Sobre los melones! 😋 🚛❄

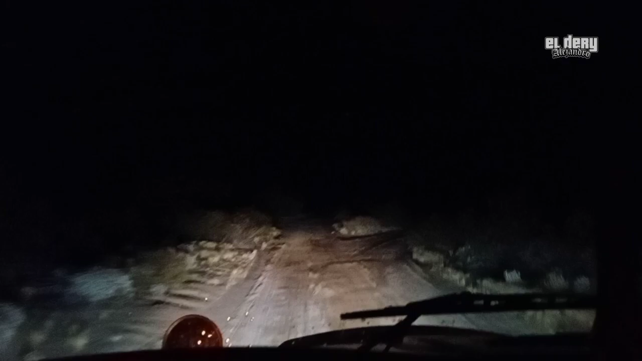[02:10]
Andamos por la costa de la Cítrica. Y pues bueno, vamos a empezar la semana, banda.